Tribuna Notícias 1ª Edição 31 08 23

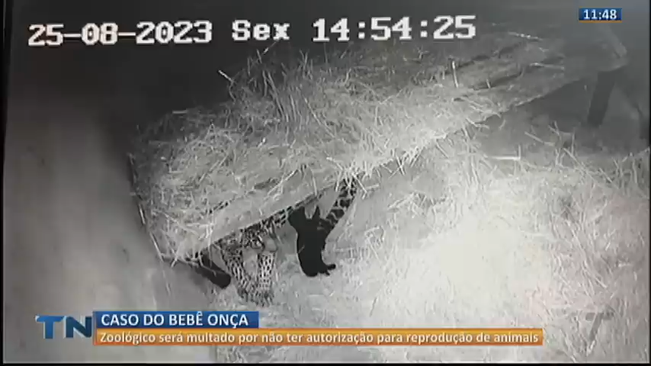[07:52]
e também saber como que está o filhotinho que a gente tanto acompanhou nesse vídeo, foi abocanhado aí por esse macho. Ele segue com a saúde em dia, sendo ali tratado no espaço reservado.
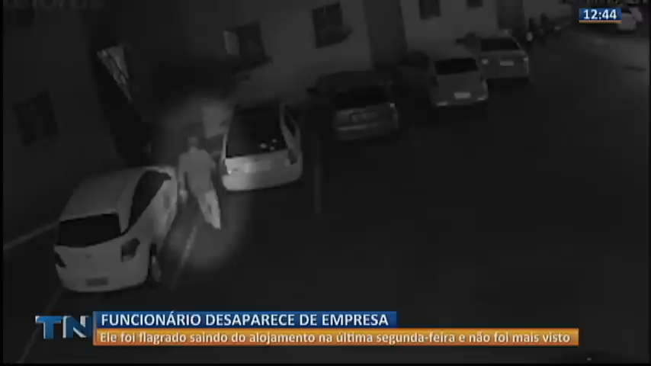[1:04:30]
olha aí as imagens, onde ele mora com o carro usado para o trabalho. Dentro do veículo também havia equipamentos de topografia. Desde então, Jeivite não atende as ligações nem responde as mensagens. O desaparecimento foi registrado na delegacia e quem tiver alguma informação que possa ajudar a localizar o prestador de serviços, pode ligar para o Disque Denúncia 181.